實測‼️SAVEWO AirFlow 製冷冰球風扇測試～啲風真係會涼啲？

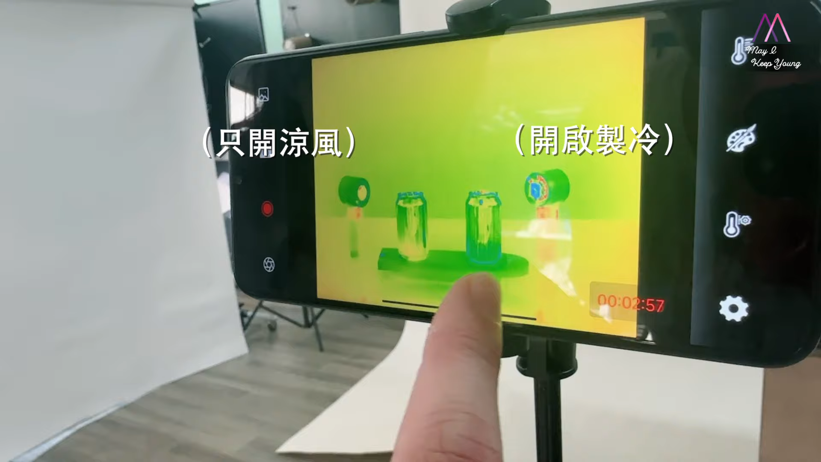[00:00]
而去吹两罐一模一样的可乐大家看到有冰敷的那罐可
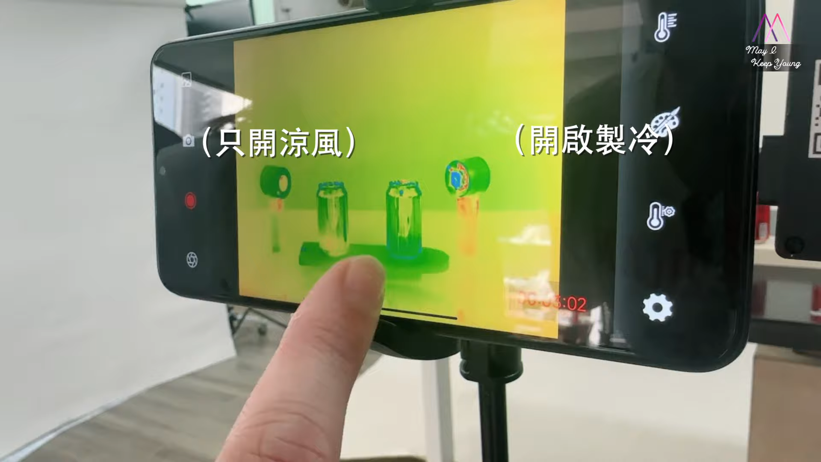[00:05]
乐是明显蓝一点的如果没有冰敷的可乐就明显还有少少红色的大家好,
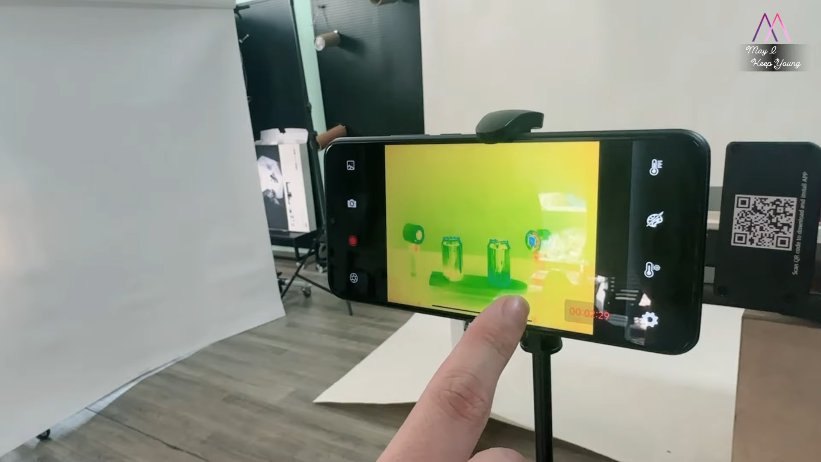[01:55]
多一点所以电池是会热一点的是很正常的但是它吹着那一罐汽水是凉一点的
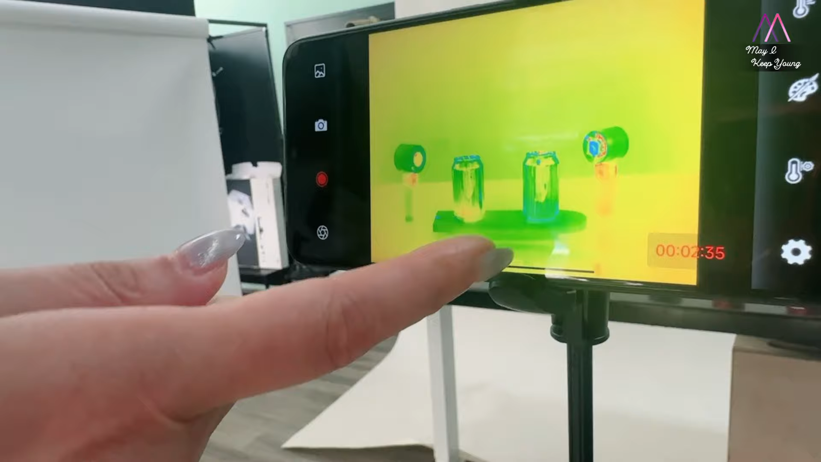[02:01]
蓝色的,它就会凉到蓝对了,我们这个实验就是想做流延终结者对了,
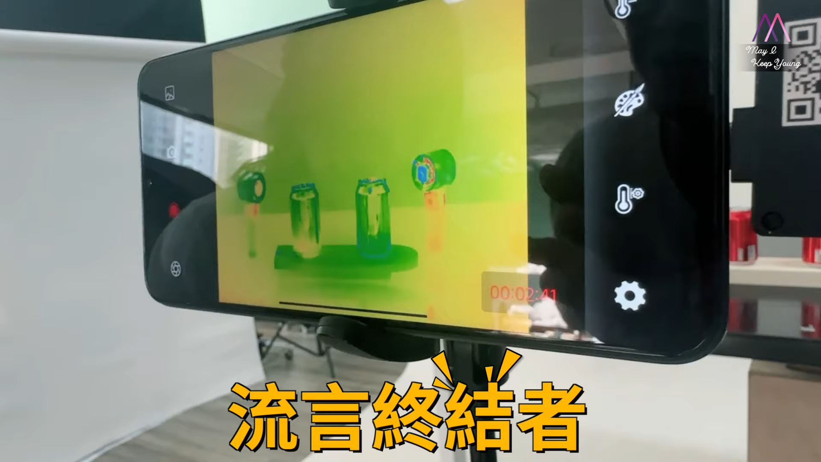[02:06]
为什么呢究竟冰敷风扇出来的风是否可以帮到电
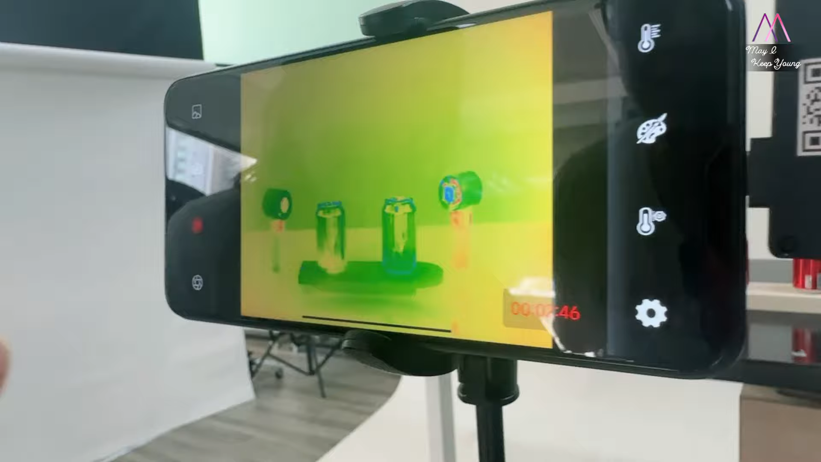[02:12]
阻值呢就是我们的人冷却其实是可以的大家看到那个冰
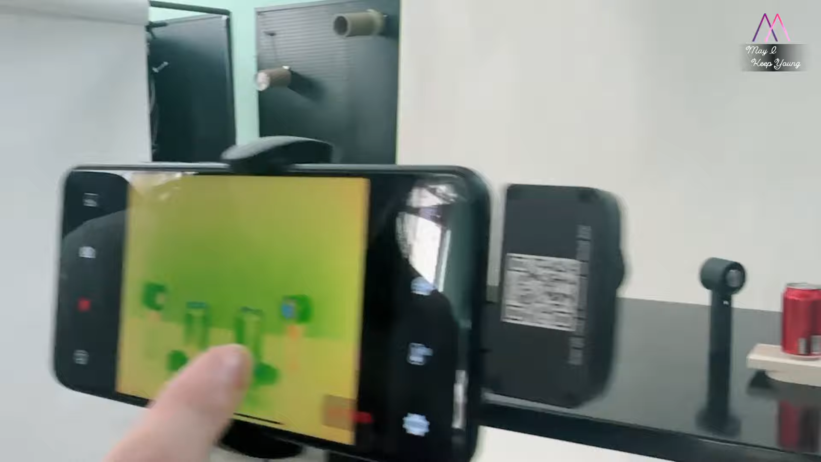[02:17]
敷的片是真的蓝色的就是证明它是有效制冷的而它
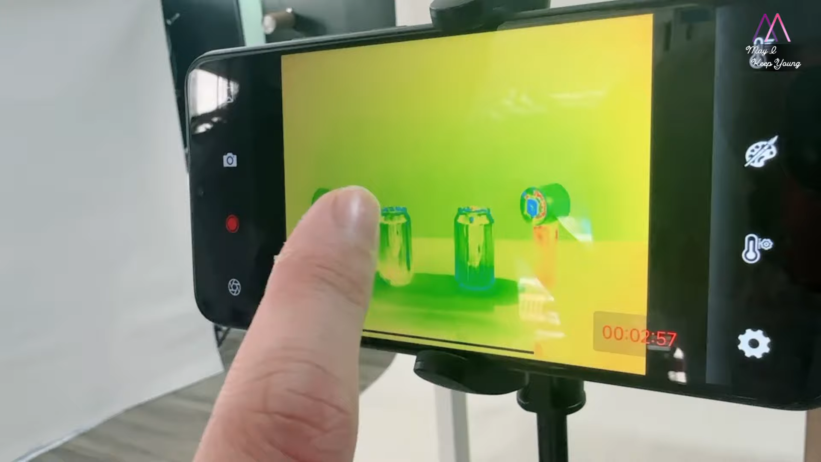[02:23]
吹两罐一模一样的可乐大家看到有冰敷那罐可乐是
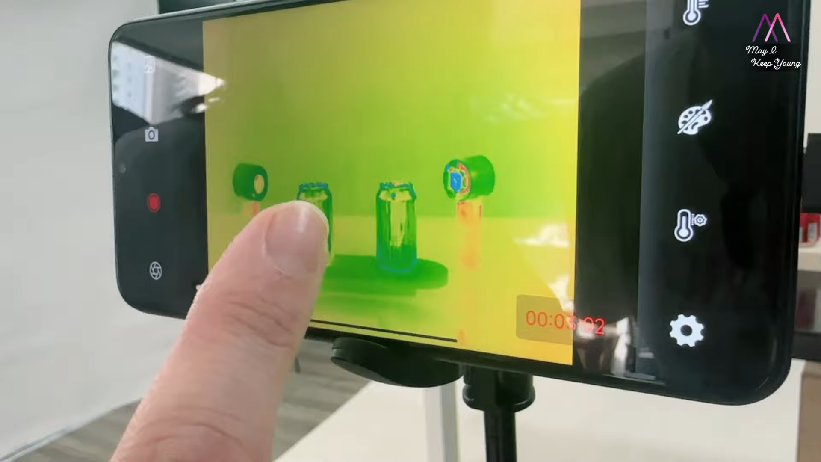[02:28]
明显蓝一点的如果没有冰敷的可乐就明显还有少少红
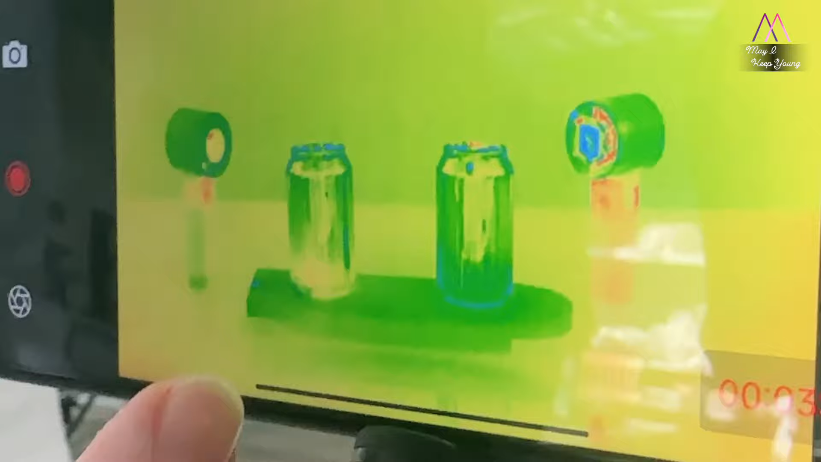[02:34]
色的但是它也是冻的所以其实有些是两个都是用风去冷却但是如果加了冰球的话出出来的风的温度也会低是的,